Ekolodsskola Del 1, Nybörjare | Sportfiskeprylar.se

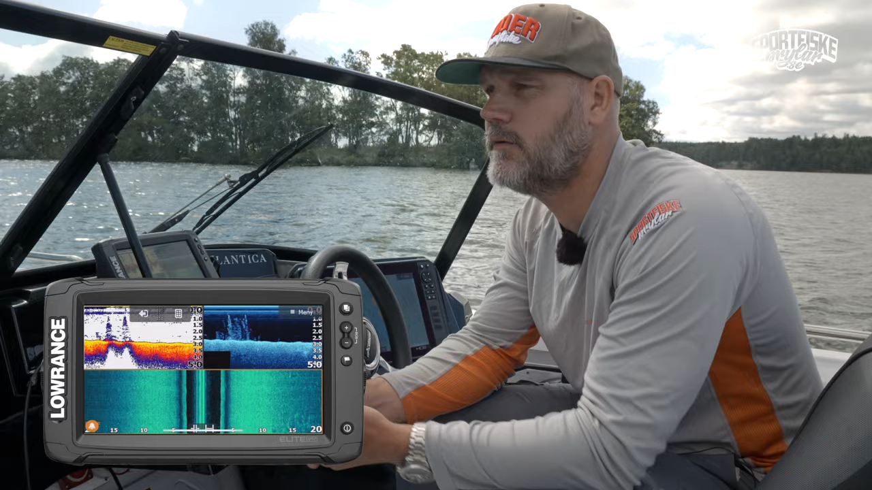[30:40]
gör att det kan vara svårare att tolka sin ekologisk bild det kan vara att det är mycket pollen i luften som sedan kommer ner i vattnet såklart och sedan blommar ut i vattnet där
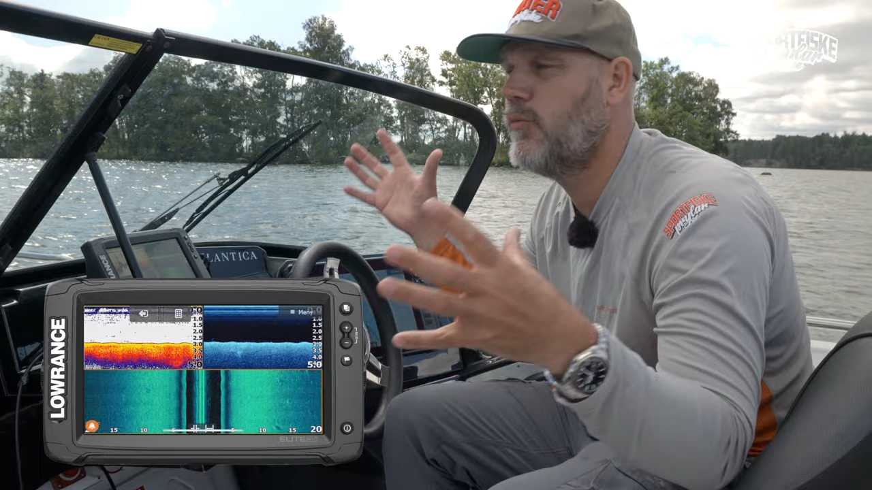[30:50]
algblomningar såklart som är inte i luften de kan också störa ute mycket små partiklar så generellt över sommarna så är det lite svårare att få en bra ekologisk bild om det är vågigt ute blåser mycket som det är idag man ser att botten blir lite kuperad framförallt på ett sidoscener det kan
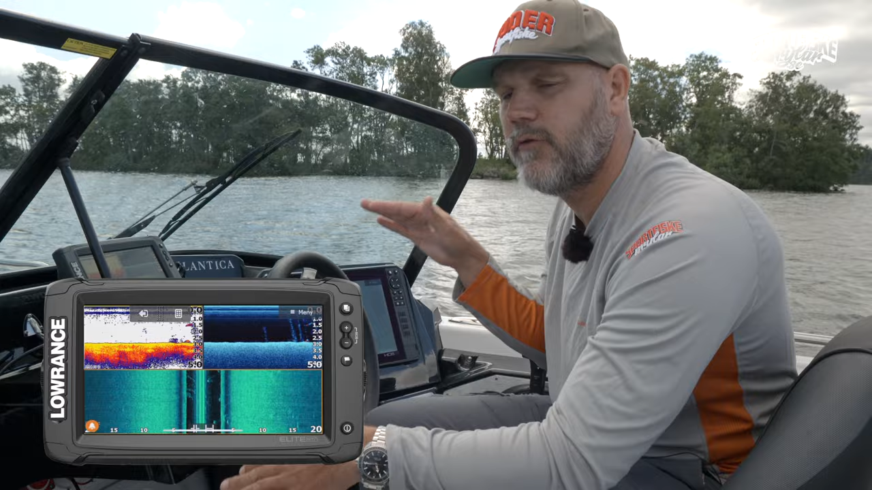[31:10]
vara hopplöst om det hela tiden gungar det blir svårt att få en bra ekologisk bild man får de här fina bilderna när man kör kristallklart vatten ingen vill det är de man ser på simulatorn eller på Youtube ibland utan idag kör vi ut det är halvblåset mälan ganska kladdigt mitt i sommaren det är lite såhär det brukar se ut om man kör
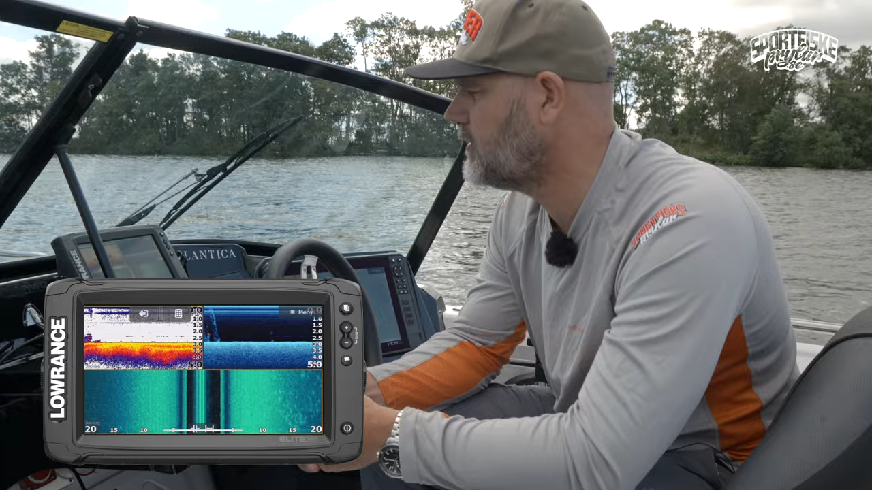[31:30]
uppe på en stengryna vi har precis kört över lite växtbälten det är inte mycket växter på den här grynan men det är en hel del större stenar vi ser nästan som
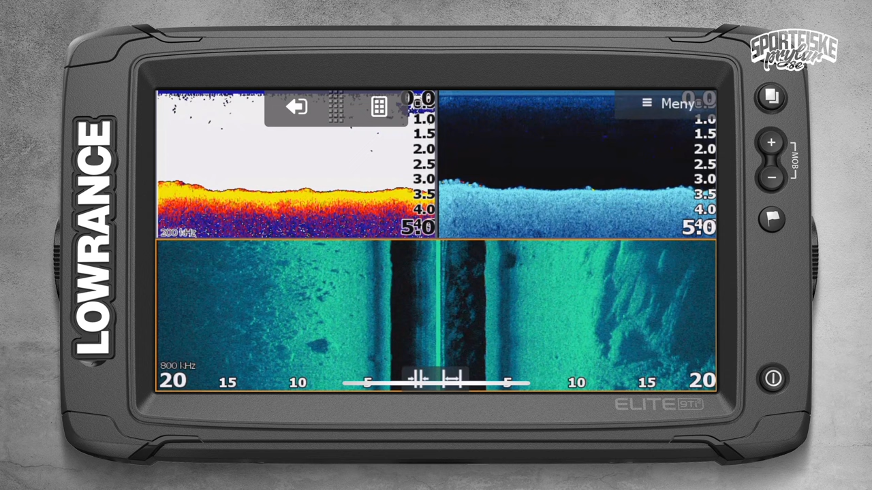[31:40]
klippformationer på högersidan och på vänstersidan så kommer det snart komma lite små sten inte grus utan ett helt myriad av mindre stenar på just det här stället så är det få ställen med kompakta växtbälten som fisket står och gömmer sig i men det blir en ganska tydlig bild både till vänster och till höger till vänster ser vi en sten med en stor skugga på det också de här mörka ränderna som blir i bilden nu det är för att det blåser och gungar lite grann
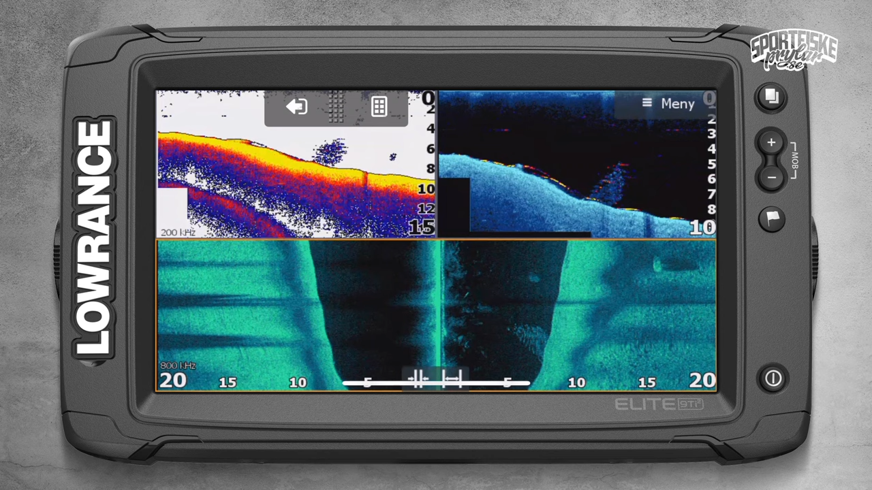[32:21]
sidescannen hänger inte riktigt med det blir lite konstigare bild här och nu glider vi ner för grunnen och här ser vi faktiskt ett betesfiskstim som står precis i kanten på den här grunnen